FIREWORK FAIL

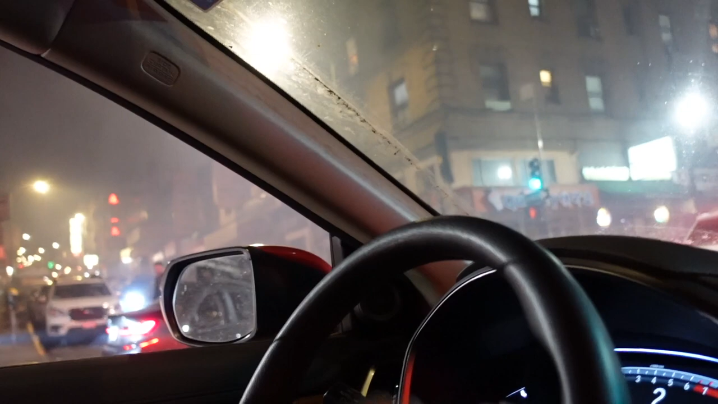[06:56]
Where are they doing it? I can't see shit. It's funny. Oh my god, you can smell it.